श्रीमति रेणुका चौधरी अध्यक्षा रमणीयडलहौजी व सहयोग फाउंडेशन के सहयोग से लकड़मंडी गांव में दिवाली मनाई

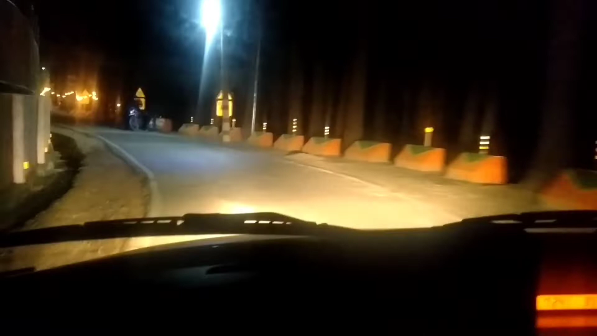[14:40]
अब वापस आ रहे हैं तो देख रहे हैं डलहौजी हिलटॉप स्कूल कितने अच्छे से डेकोरेटेड है,
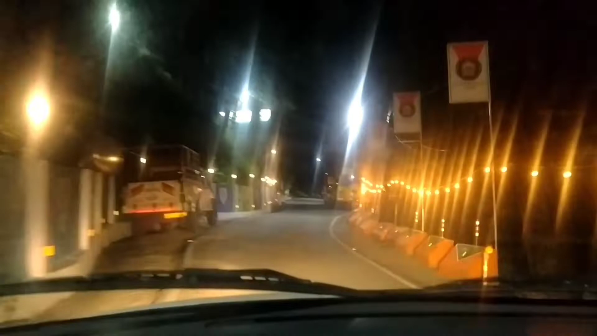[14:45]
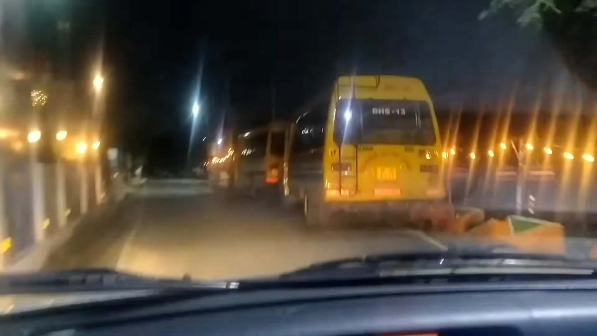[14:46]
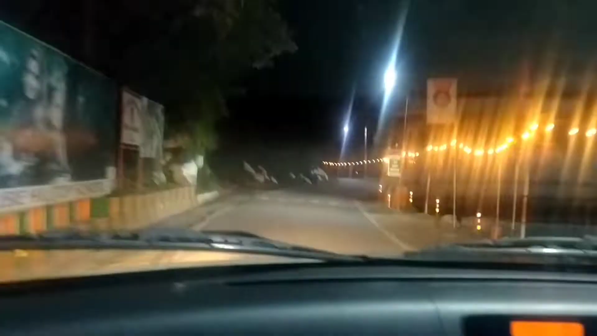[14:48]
दोनों तरफ इन्होंने लाइट्स लगाई हैं और बहुत लंबी जो लाइट्स लगी हैं,
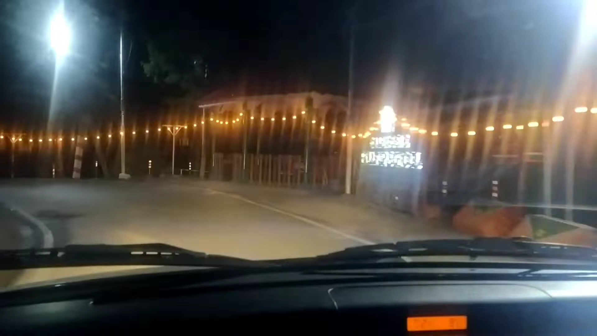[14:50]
जो लाइट्स बल्ब हैं, तो ये पूरे एरिया को अट्रैक्टिव कर रहे हैं।
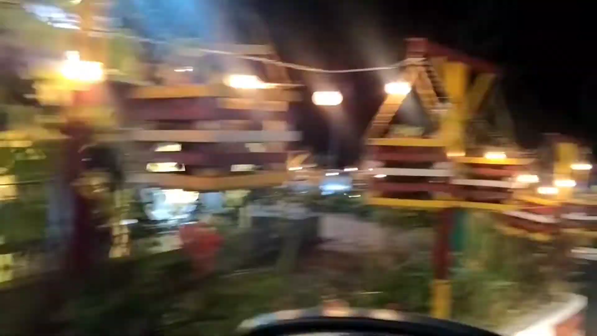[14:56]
और अब आती है बारी डलहौजी पब्लिक स्कूल की, इन्होंने भी अपने दोनों तरफ बल्ब लगाए हैं,
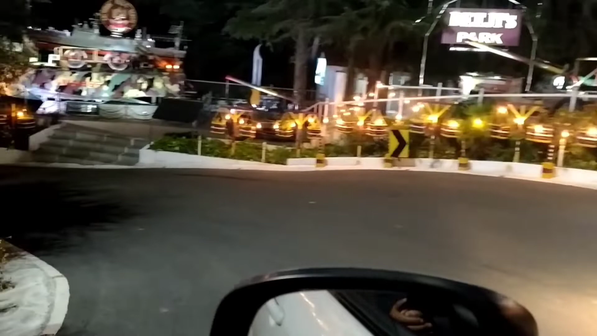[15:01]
पूरे 1.5 किलोमीटर 1 किलोमीटर के एरिया में इन्होंने बल्ब वाले लाइट्स लगाई हैं। बहुत सुंदर लग रहा है ये एरिया और इस तरीके से डलहौजी में हमने दिवाली मनाई।